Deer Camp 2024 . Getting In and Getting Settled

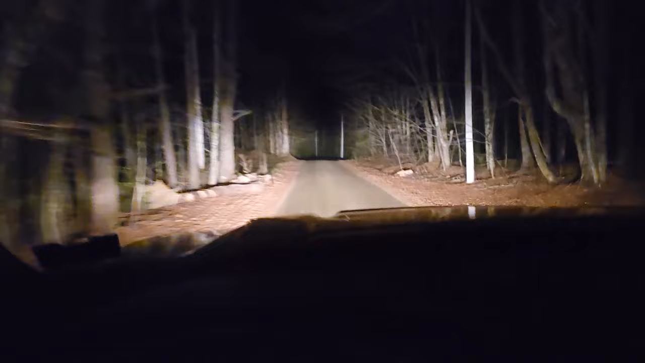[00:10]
main deer season just getting up to the camp road it's like eight o'clock I got a real late start today I hate coming up here and getting in here after dark but it's not gonna be too bad today because tonight because it was 75 degrees up here today so I'm not gonna have to worry about